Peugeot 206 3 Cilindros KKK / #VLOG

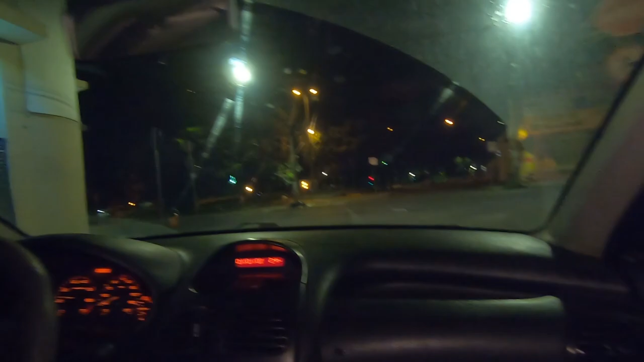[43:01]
Não que esse carro seja um exemplo de carro esportivo, mas... Anda bem, anda bem. Você tá doido, anda bem demais. Você tá louco. Isso aí, galerinha do mal. Francesinho. Fica aí mais uma dica pra vocês aí. Não é placa de vídeo, mas é útil do mesmo jeito, tá? Nossa, velho. Olha isso, que delícia, cara. Tá lá, a luz não apagou, acabou.
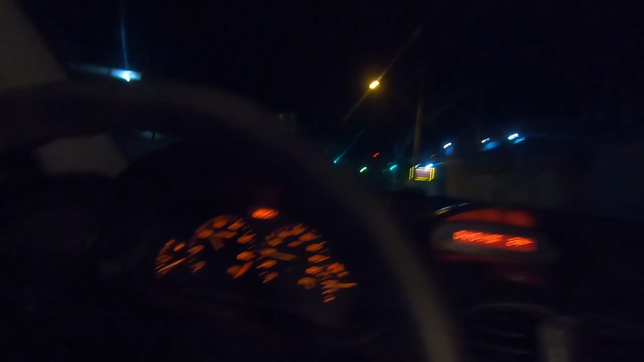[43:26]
A luz não acendeu mais. A luzinha, mas não tem ação. Acabou, acabou. Acabou, agora aí, ó. Agora pra comemorar o padrãozinho.
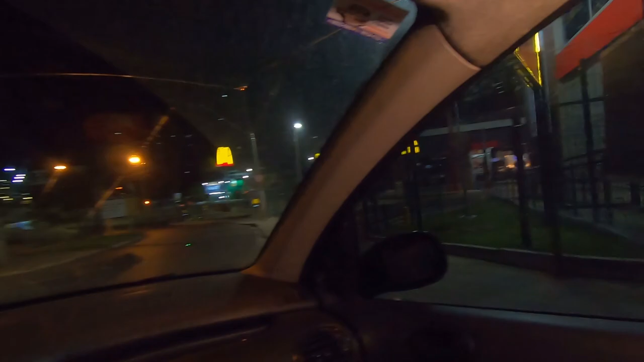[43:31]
Padrãozinho. McDonald's. Entra na saída e sai na entrada. McDonald's, 24 horas. O povo deve estar cansado da gente aqui já.